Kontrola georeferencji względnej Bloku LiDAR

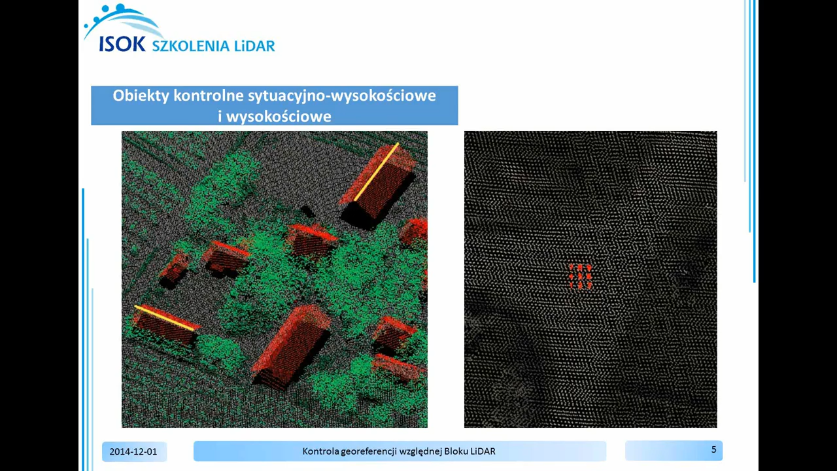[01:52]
Blok LIDAR jest poprawny w zakresie względnej georeferencji danych LIDAR, jeśli błąd średni na obiektach kontrolnych spełnia ustalone wymagania.
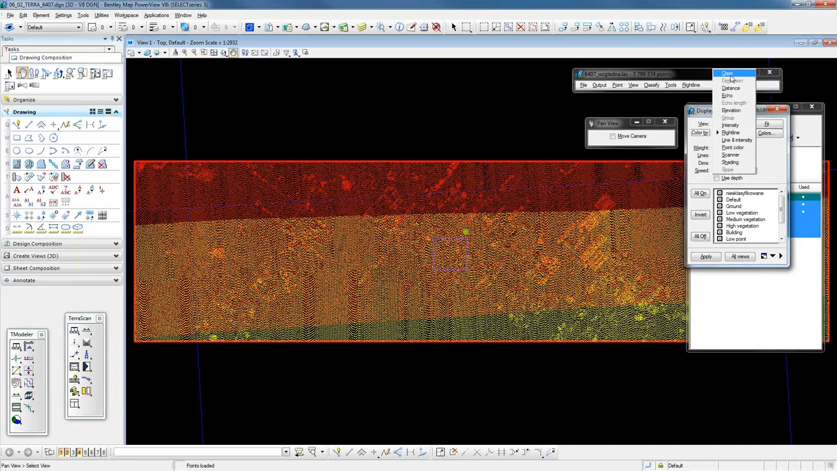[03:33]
Czerwony górny pas nalotu oraz żółty dolny pas nalotu. Miejsce, gdzie się dane pokrywają, będzie analizowany. Wracam do wyświetlania po klasach, Color by Class, Apply. Aby sprawdzić obiekt sytuacyjno-wysokościowy dla pierwszego pasa nalotu, muszę skasować drugi pas nalotu. Wybieram Point, Lead by Flight Line. Wskazuję Flight Line 39 do usunięcia po kliknięciu OK. Zostanie usunięty.
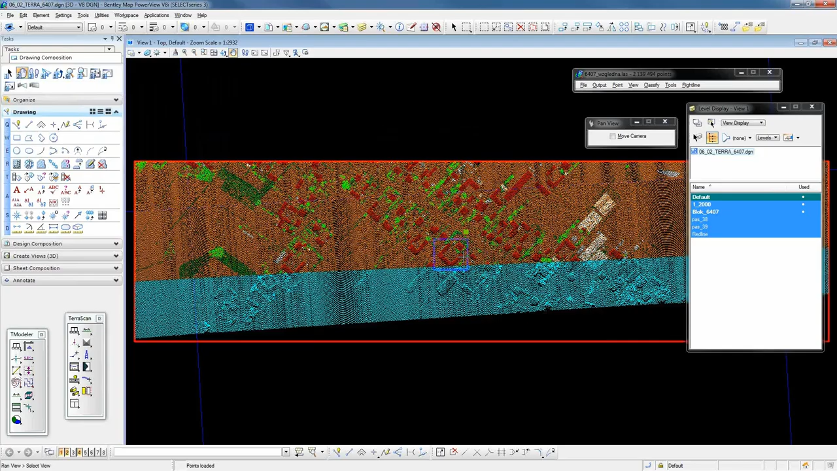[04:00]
Przybliżę się do niebieskiego prostokąta, w którym znajduje się zakres, nasz wybrany budynek do wyrysowania kalenic.
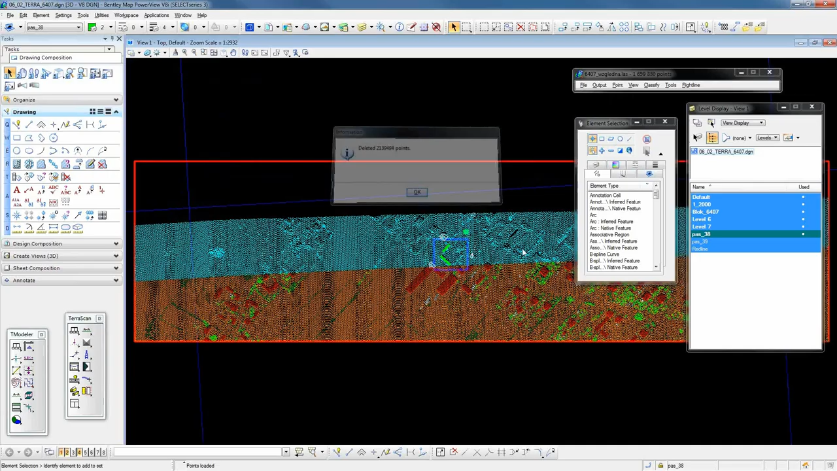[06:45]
Czyli wskazuję Flight Line 38. Po kliknięciu OK zostanie usunięty. Przybliżam się do wskazanego miejsca, gdzie wyrysowałam kalenicę. Tutaj jest miejsce podwójnego pokrycia.
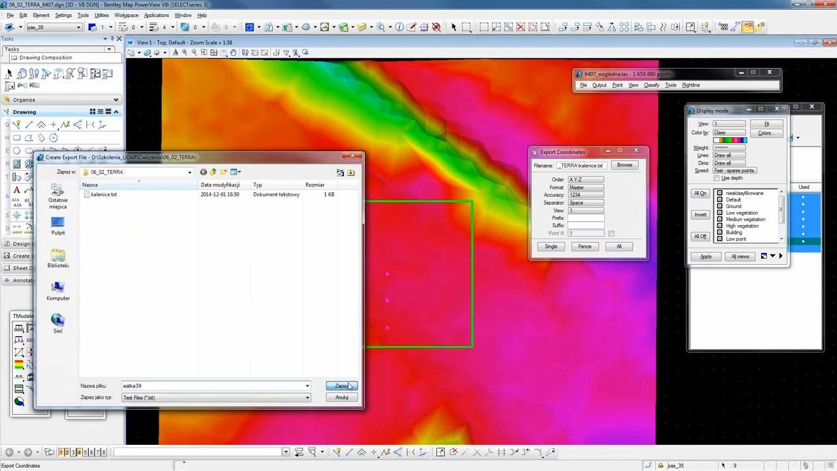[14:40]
Piszę siatka 39 dla 39 pasa nalotu. Po kliknięciu Single OK zostanie siatka wyeksportowana, współrzędne zostały wyeksportowane. Zamknę chmurę punktu bez zapisywania niej.
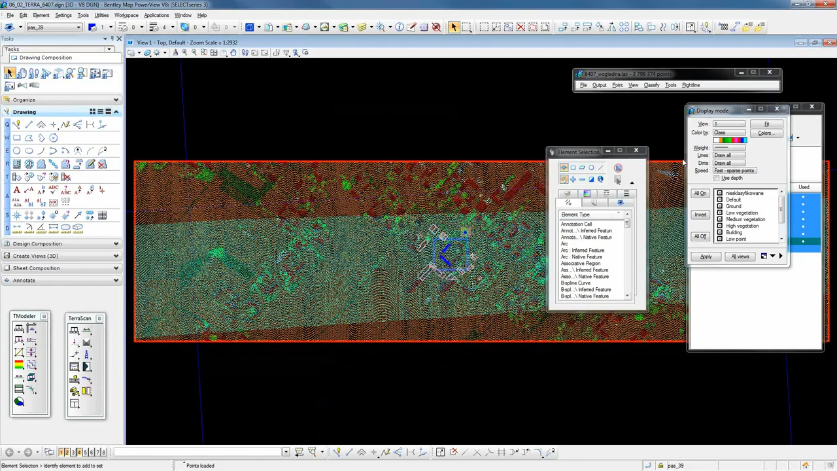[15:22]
Belki teraz Can przez Point Delete By Flight Line kasuję 39 pas nalotu. Przybliżę się z powrotem do miejsca, gdzie będziemy generować nowy model.